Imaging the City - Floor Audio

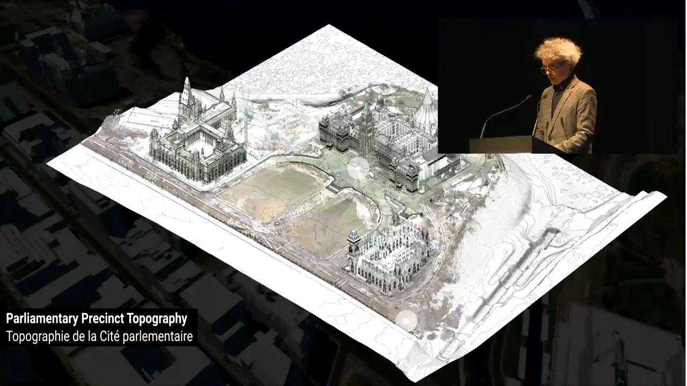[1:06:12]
This was built using existing geospatial data as well as our own terrestrial laser scanning data.